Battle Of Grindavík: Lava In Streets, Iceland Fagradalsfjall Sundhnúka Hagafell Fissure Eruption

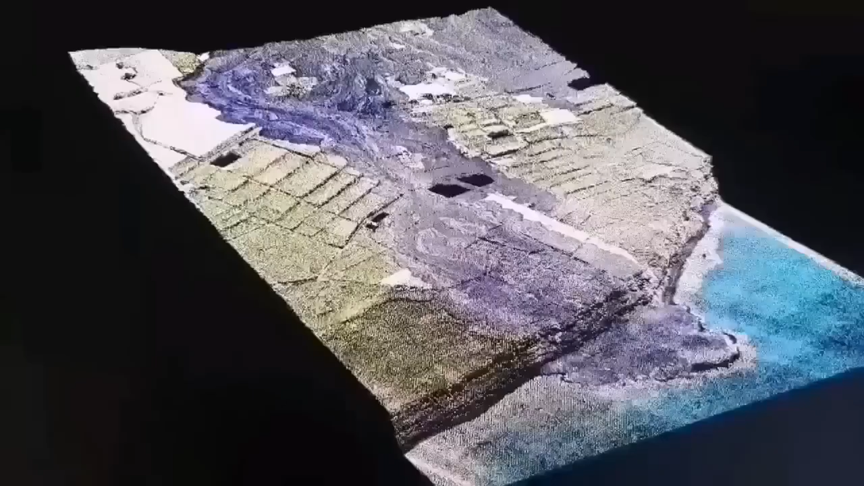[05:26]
3d model we have created and it shows the lava flow